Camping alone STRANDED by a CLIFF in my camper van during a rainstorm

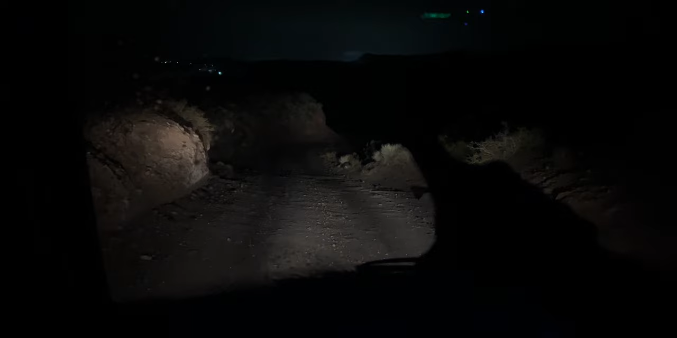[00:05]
okay you can't really see it but this hill ahead of me is pretty steep and I don't know what's
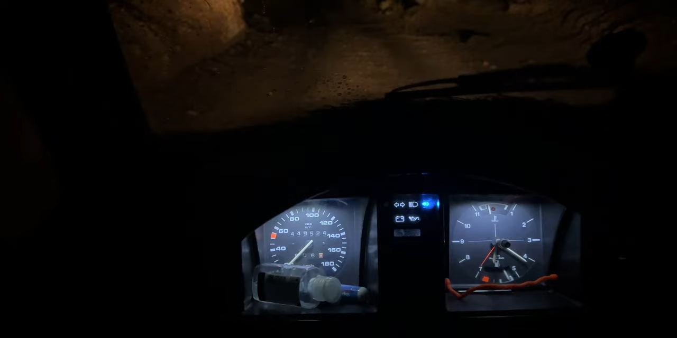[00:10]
over here in the darkness so
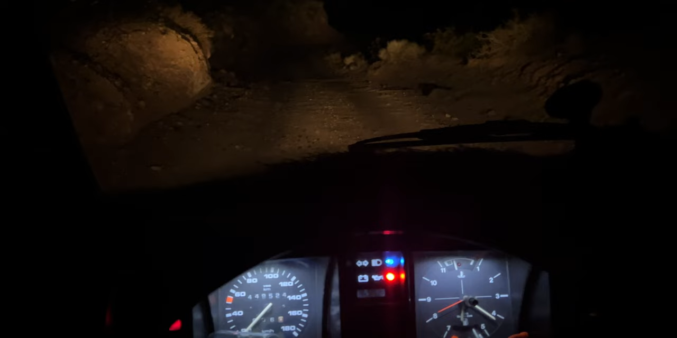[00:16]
I'm still deciding if I should go down or turn around